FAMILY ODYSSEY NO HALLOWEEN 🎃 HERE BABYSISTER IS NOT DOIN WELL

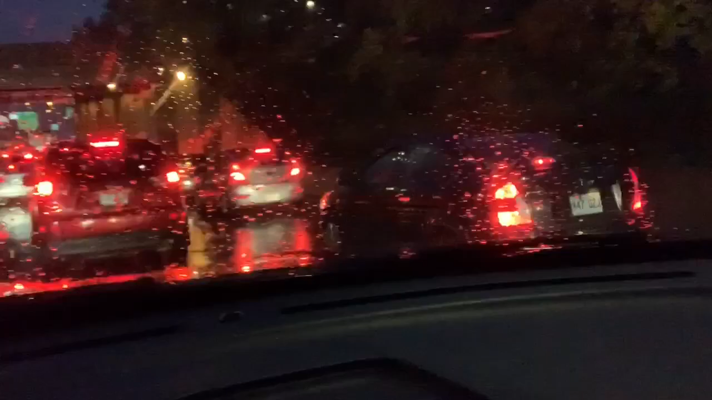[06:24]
Can you guys see this? Can you see it? It's bumper to bumper. We're nowhere near the house.